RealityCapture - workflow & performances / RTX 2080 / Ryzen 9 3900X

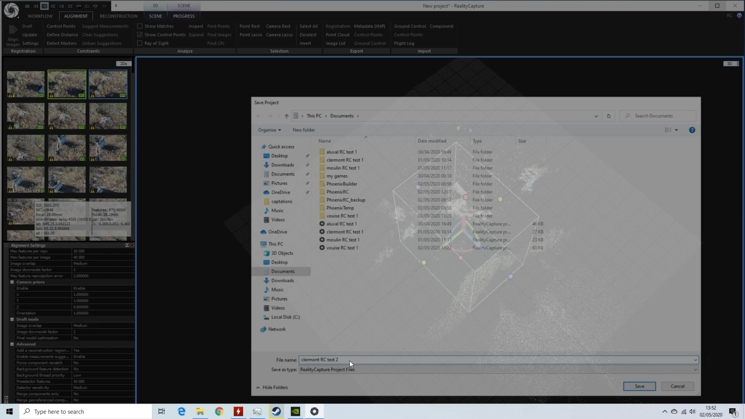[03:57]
avant de lancer la reconstruction 3D,
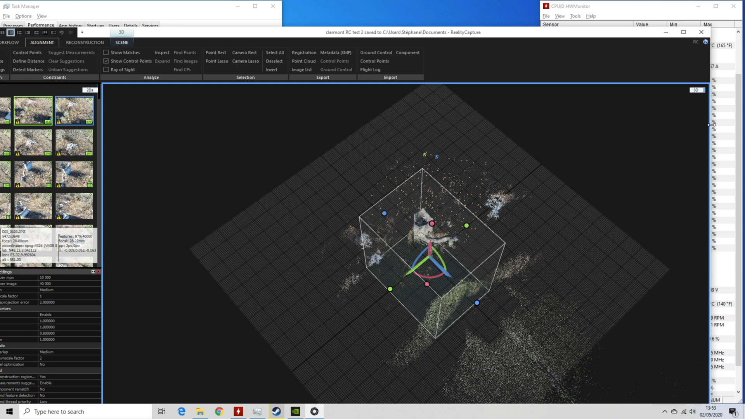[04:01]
nuages de points denses et maillages je réarrange mes fenêtres pour que vous puissiez voir en même temps le monitoring du PC
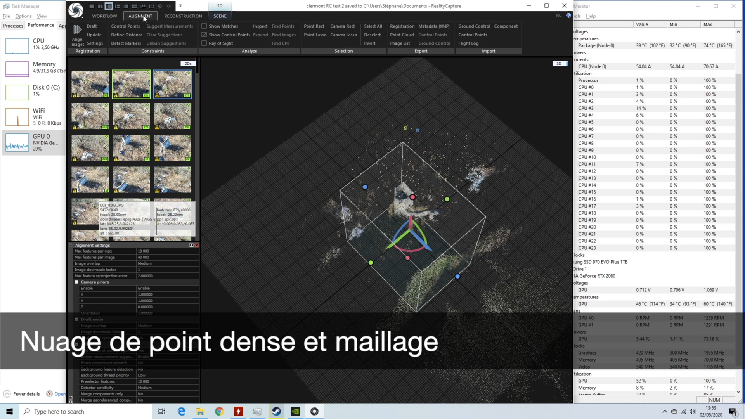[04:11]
on clique sur l'onglet reconstruction les utilisateurs avancés peuvent ajuster les réglages dans settings et vérifier que le bon GPU est sélectionné pour le traitement
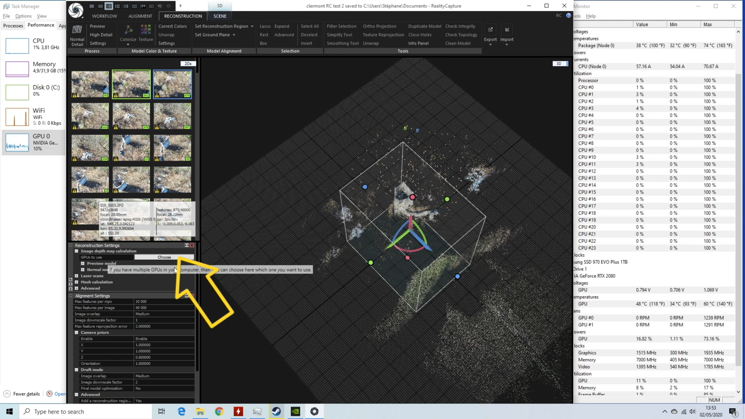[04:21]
on lance le calcul et dès le départ on voit que la carte graphique est bien sollicitée à fond sa fréquence dépasse les 1900 MHz le CPU reste moins sollicité et la RAM commence à se remplir l'heure de fin de calcul estimée va varier pendant le traitement en étant optimiste au début et pessimiste à la fin donc il ne faut pacifier
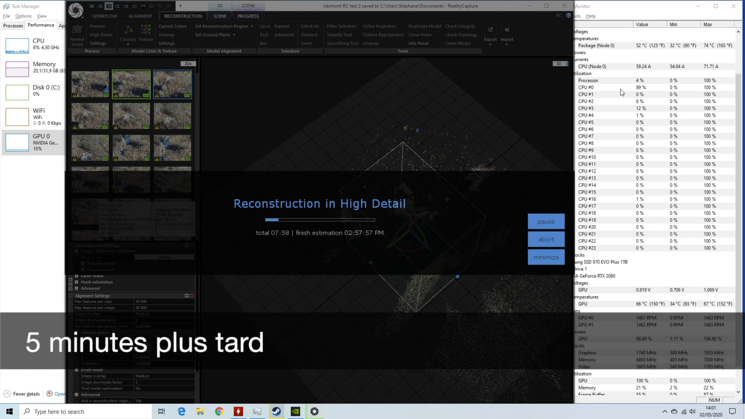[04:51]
au bout de 5 minutes je surveille les températures qui restent très modérées au GPU malgré les sollicitations autour de 60 degrés le CPU continue de n'être sollicité que sur ses
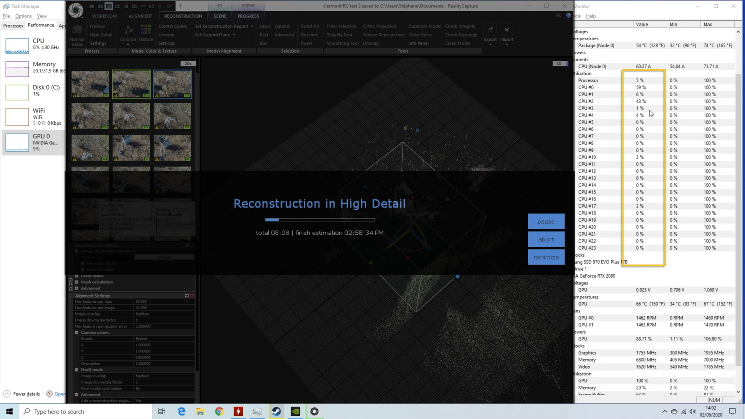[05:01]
premiers coeurs il est presque au frais avec moins de 60 degrés mon point d'inquiétude reste la RAM qui commence à être bien occupée avec déjà 20Go utilisée
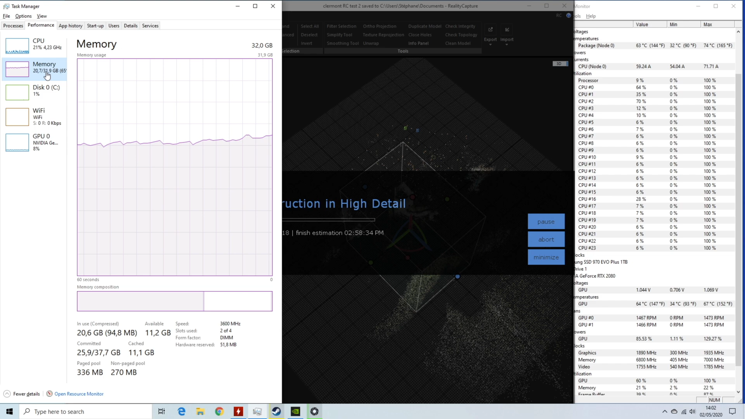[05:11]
ça fait 2 heures que ça tourne les tâches n'occupent plus que le CPU et la RAM est saturée la fin du traitement est prévue dans 40
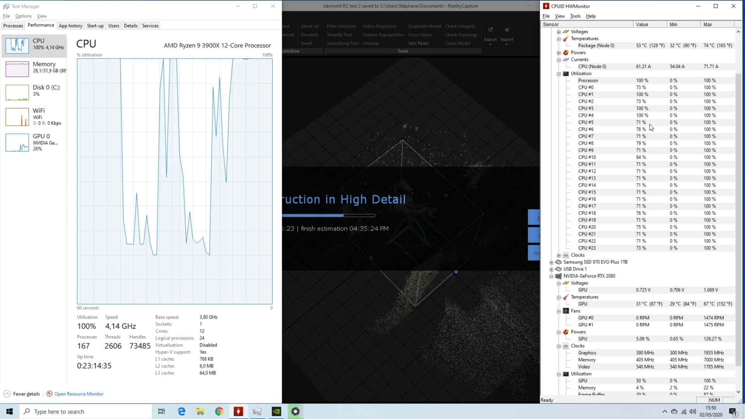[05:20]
minutes mais 10 minutes plus tard l'opération s'est bien terminée
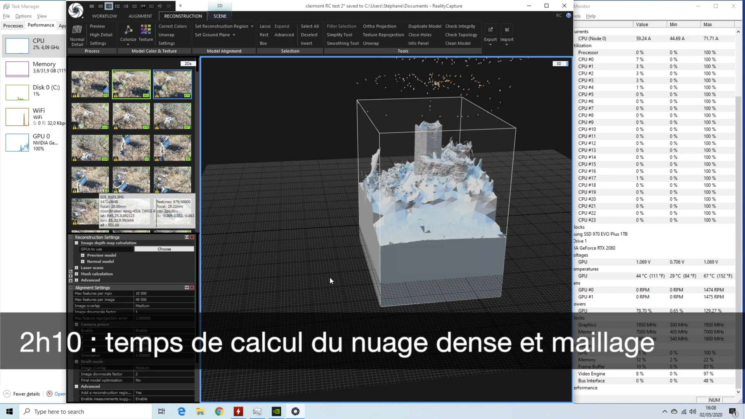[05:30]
le modèle produit est cohérent y compris les concavités le nuage de points denses et le maillage auront demandé à peine plus de 2 heures de traitement ce qui est une belle performance pour un modèle
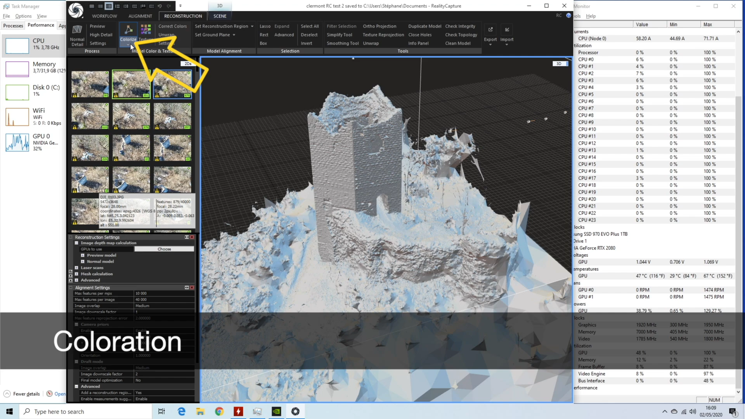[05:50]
reste à lancer la coloration ou la création des textures qui se font en quelques minutes
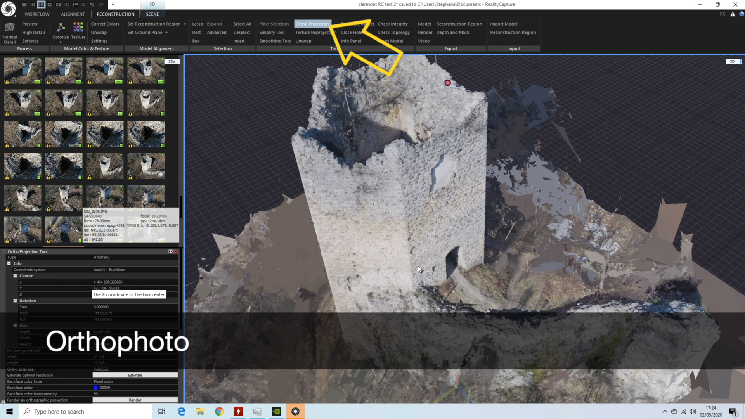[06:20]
enfin l'orthophoto peut se faire selon une projection verticale ou selon tout autre plan personnalisable